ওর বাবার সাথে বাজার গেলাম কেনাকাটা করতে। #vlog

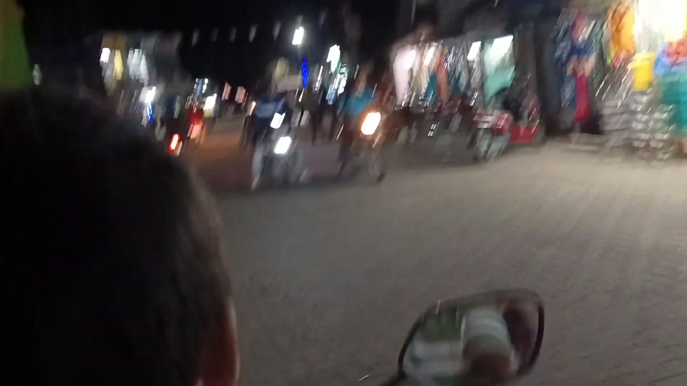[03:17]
এদিকে ফিরছি আর আজকে দেখুন যেহেতু মানে জন্মাষ্টমীর আগের দিন প্রত্যেকটা দোকানে